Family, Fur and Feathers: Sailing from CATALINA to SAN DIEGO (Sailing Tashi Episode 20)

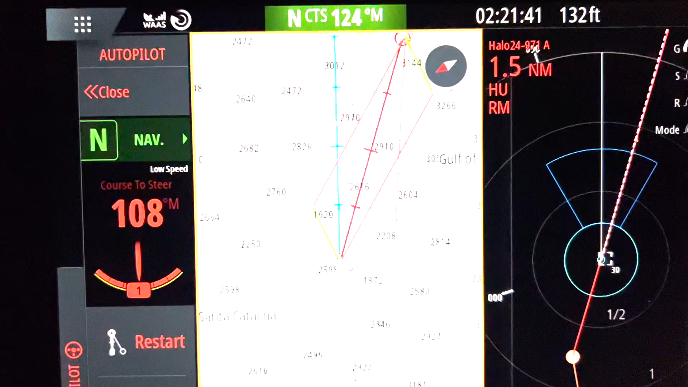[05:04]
Pretty much this whole line here represents about two hours of the speed we're going.
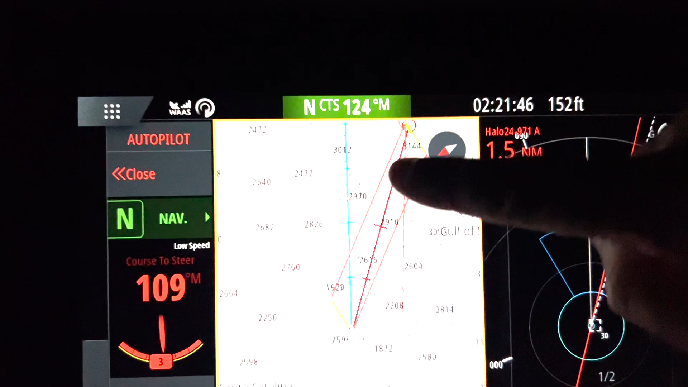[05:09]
Each of these lines is two and a half miles and
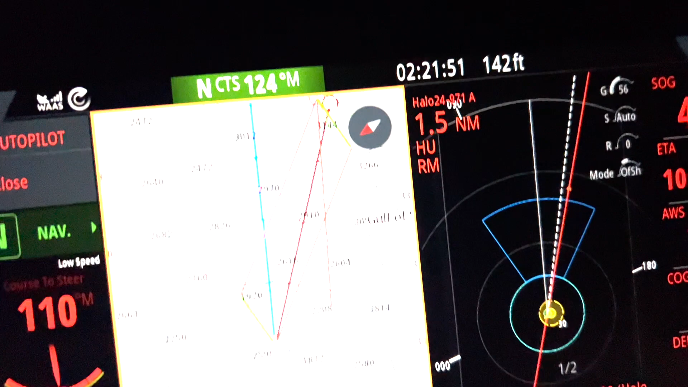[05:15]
we're going about five an hour. So this is five, ten.